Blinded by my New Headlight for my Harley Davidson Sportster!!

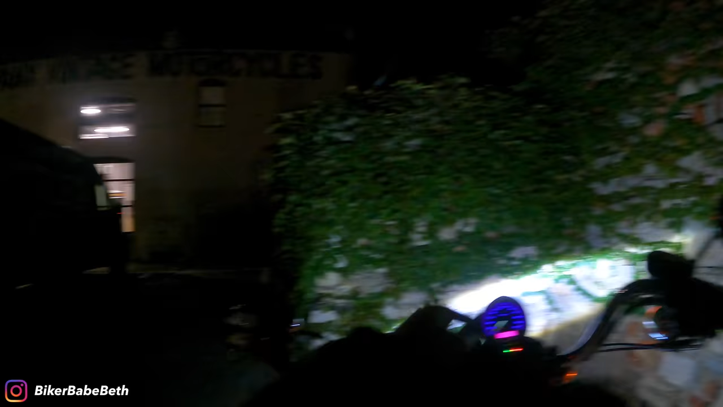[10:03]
Let's get out of here. Thanks so much, Throttle Co., for another lovely bike night and tasty food from a tasty food truck that had tacos.
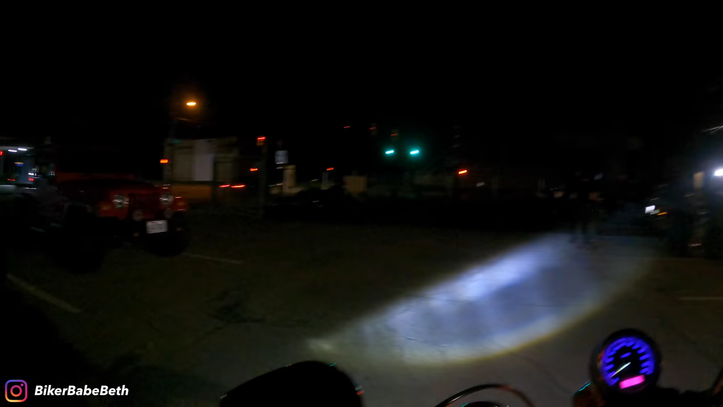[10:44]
Wow, this headlight is amazingly bright.
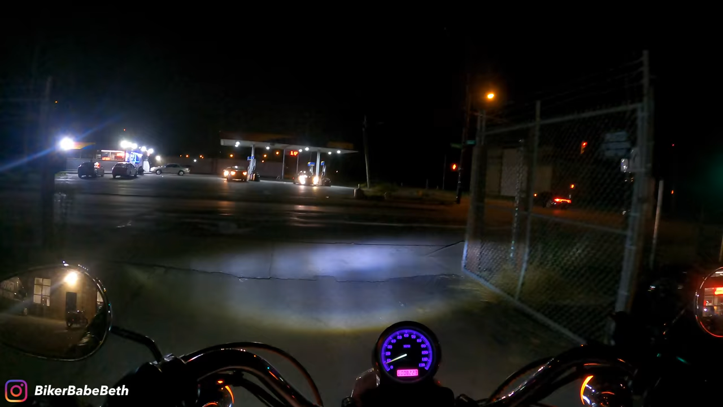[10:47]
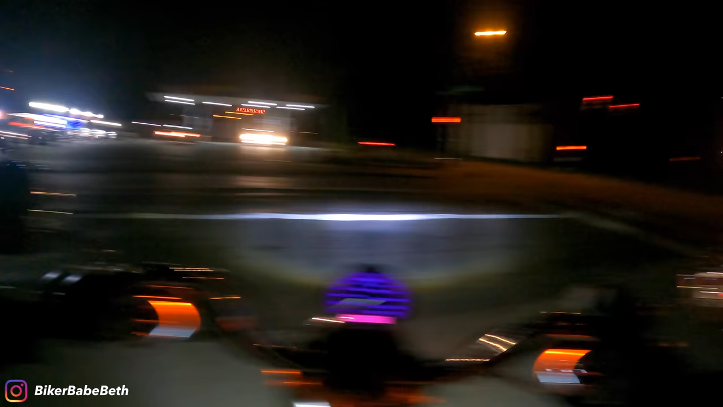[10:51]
I'm not used to this scenario of a bright-ass headlight. I am really impressed by this headlight. Legitimately, it is so bright. Oh, there's a guy doing stunts over there.
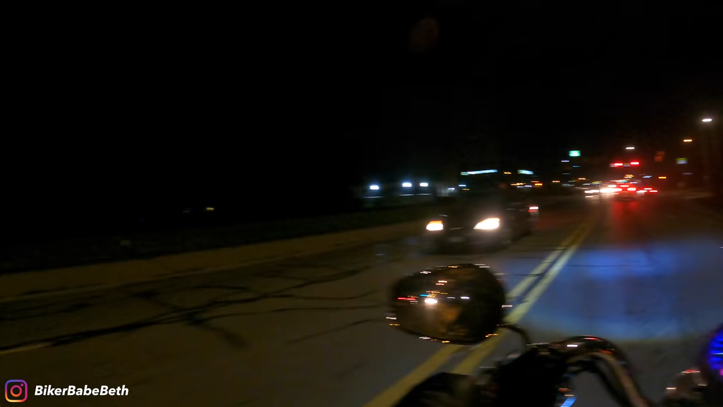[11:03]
It's his little bike in the dark. Crazy. Crazy. I would not be stunt riding in the dark, but, you know, they do what they want, stunt riders. That is wild. They're always stunt riding in that parking lot over there,
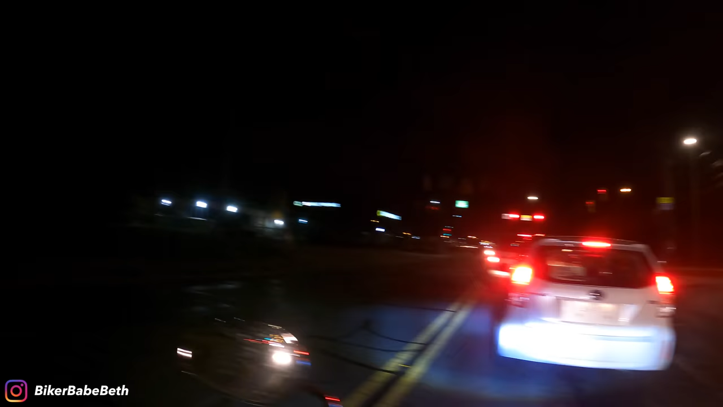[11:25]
so it's fun to stop by and say hi to them and check out what they're up to, but I personally am not going to be popping wheelies on this Harley any day. Don't expect that anytime soon from this channel. All right, guys, Friday night. I'm heading home. Got to be extra careful because, you know, it's a Friday night. People drive like crazy people.